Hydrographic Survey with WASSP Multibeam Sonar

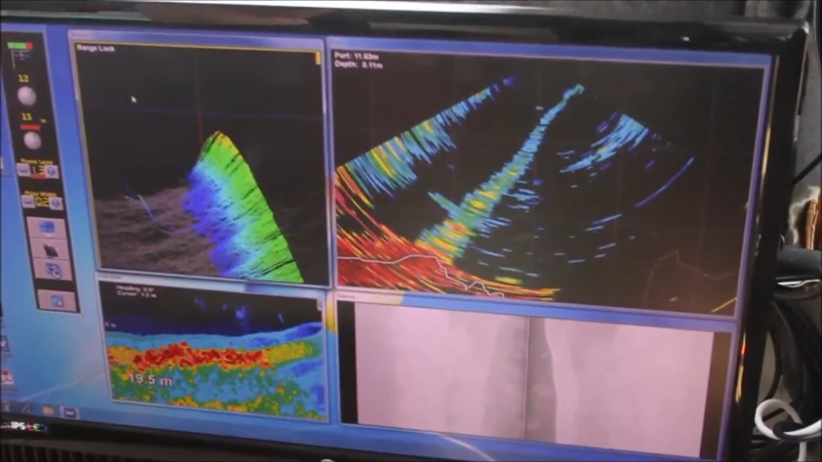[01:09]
So we've got a data acquisition system which is HIPAC and we've got a WASP multi-beam control mechanism. The sonar head is attached to a pole.